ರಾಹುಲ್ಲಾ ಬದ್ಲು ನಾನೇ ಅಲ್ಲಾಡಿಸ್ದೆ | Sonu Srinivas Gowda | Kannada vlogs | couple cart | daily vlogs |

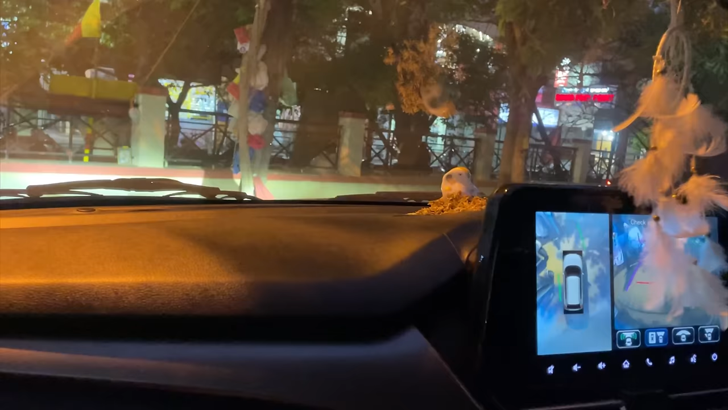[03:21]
ಗೈಸ್, ಫೈನಲಿ ನಾನು ಅವ್ರ ಶಾಪ್ನ ಫೈಂಡ್ ಔಟ್ ಮಾಡಿ ಬಂದೆ.
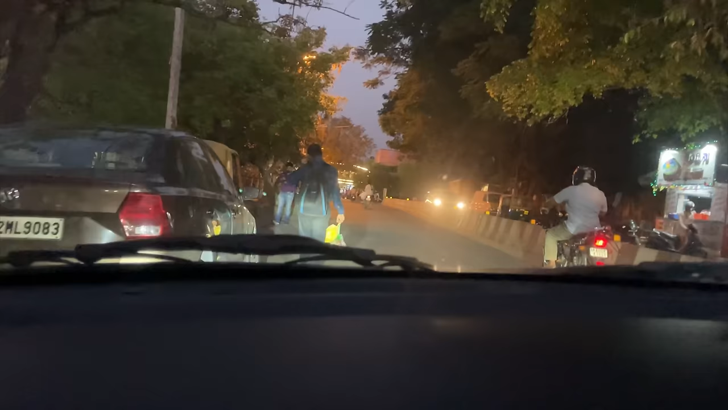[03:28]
ನೋಡಿ, ಹೋಗ್ತಾ ಇದ್ದೀನಿ. ಇಲ್ಲಿ ನಿಮಗೆ ಒಂದು ನಂದಿನಿ ಬೂತ್ ಕಾಣಿಸುತ್ತೆ,
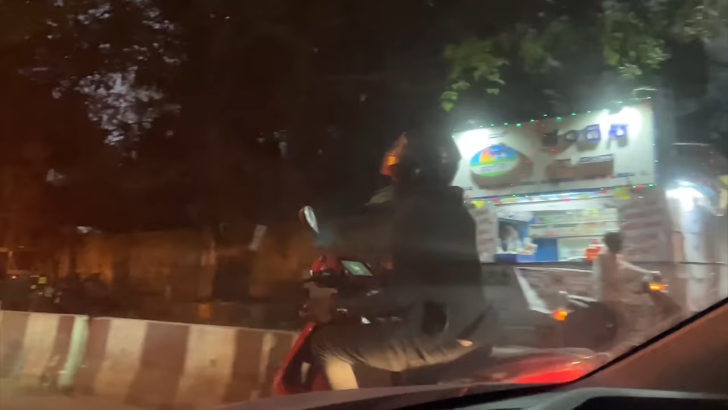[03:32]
ಅಲ್ಲಿಂದ ಹಿಂಗೆ ಹೋದ್ರೆ, ಸ್ಟ್ರೈಟ್ ಹೋದ್ರೆ ನೋಡಿ ಎಷ್ಟು ಕ್ರೌಡ್ ಇದೆ ನೋಡಿ.
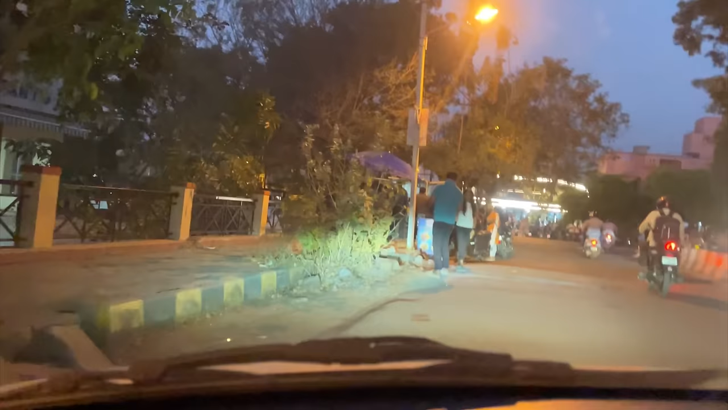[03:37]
ಇನ್ನೊಂದು ಸ್ವಲ್ಪ ಮುಂದೆ ಹೋಗೋ, ಇಲ್ಲ ಅದ ಹುಡುಗಿ ಫೋಟೋ, ಅದಕ್ಕೆ ಪರ್ಮಿಷನ್ ಇಲ್ಲ ಅಲ್ಲ.
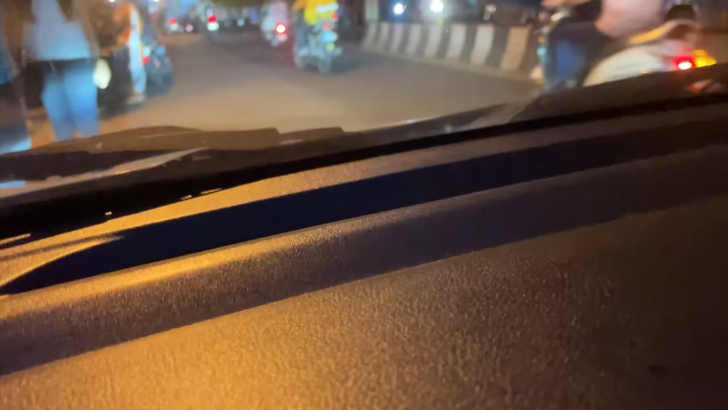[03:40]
ಅದಕ್ಕೆ ನೋಡಿ ಗೈಸ್, ಕಾಣಿಸ್ತಿದ್ಯಾ ಶಾಪು ನೋಡಿ.